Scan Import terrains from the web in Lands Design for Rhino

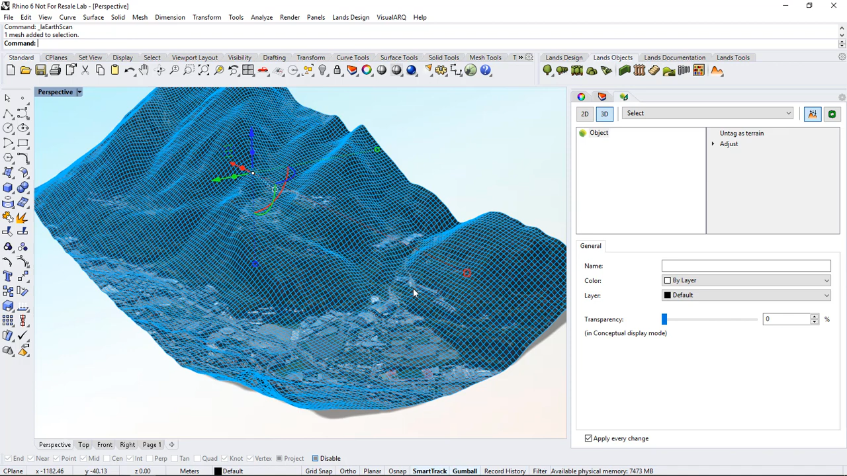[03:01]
That means that all the plants and elements that we put on it will be projected on top of this mesh surface. Now if we run the command again we will be able to import the neighbor areas of this region. So I'm gonna run this command one more time.
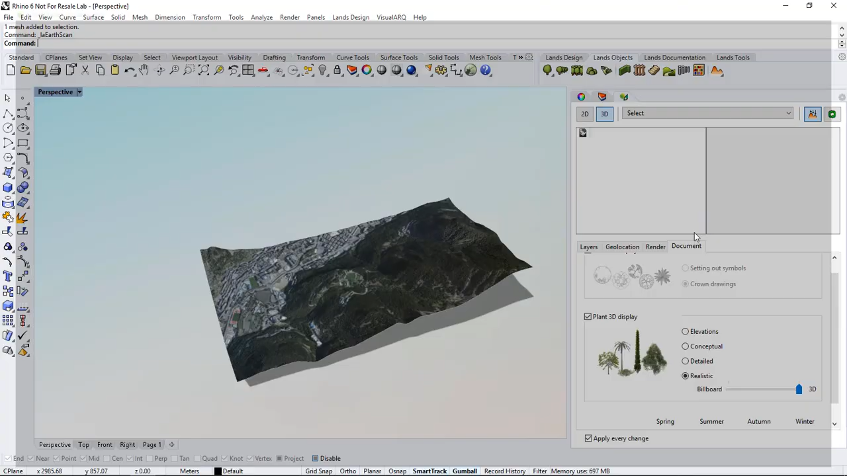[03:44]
and we can do the same with the two neighbor areas here. If we do right click on this area we will be able to run the same command again.
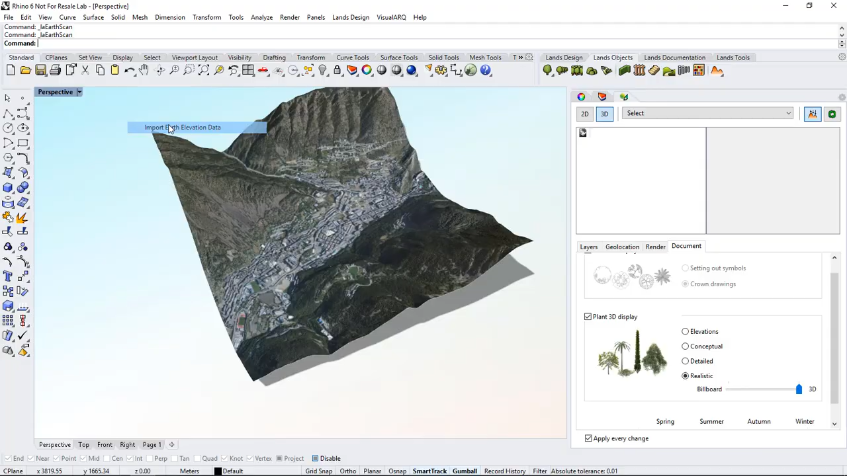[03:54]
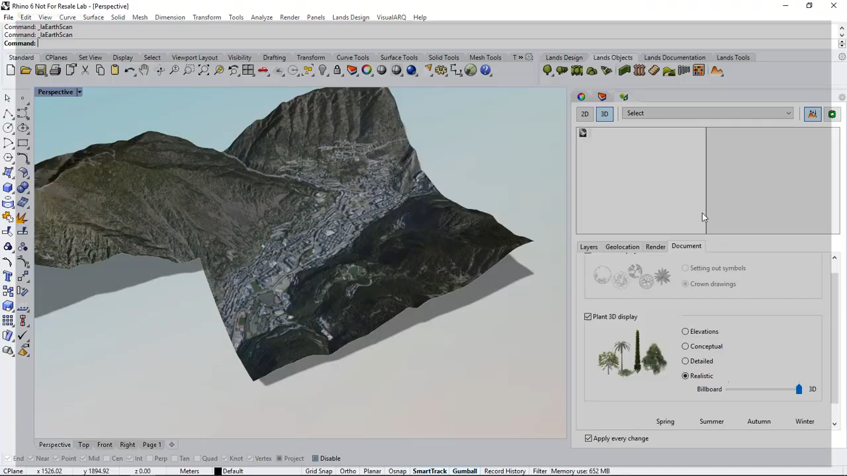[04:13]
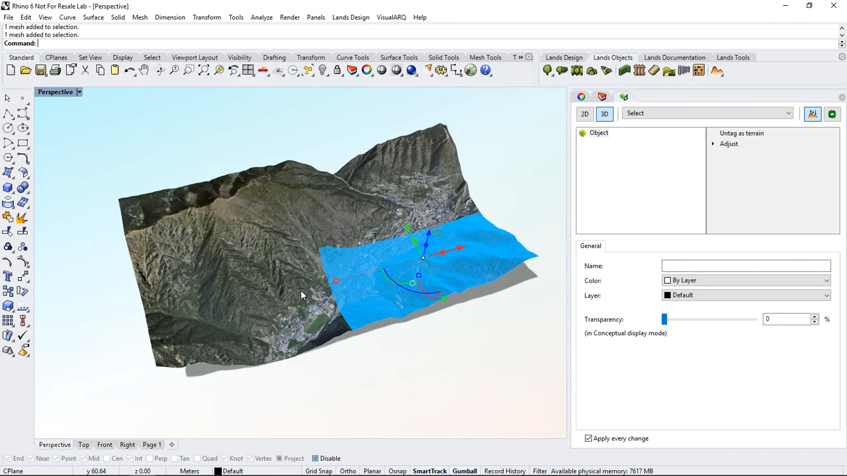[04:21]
I have now four different meshes so I'm gonna select them and group them
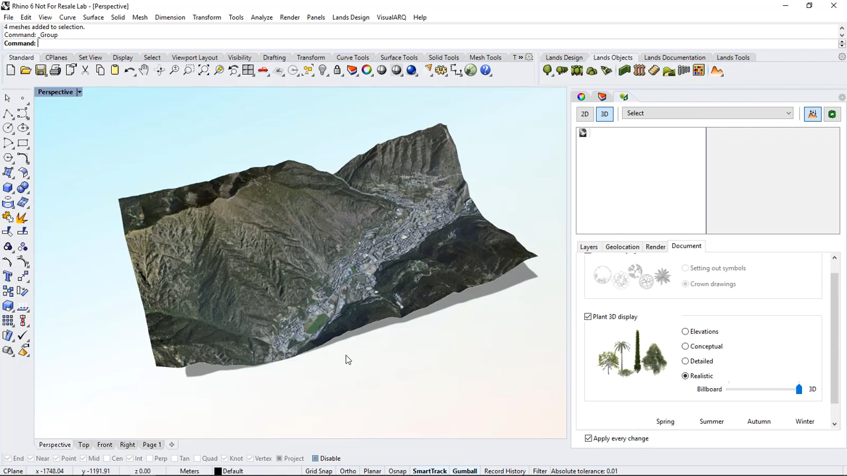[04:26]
so I can select this as a single object.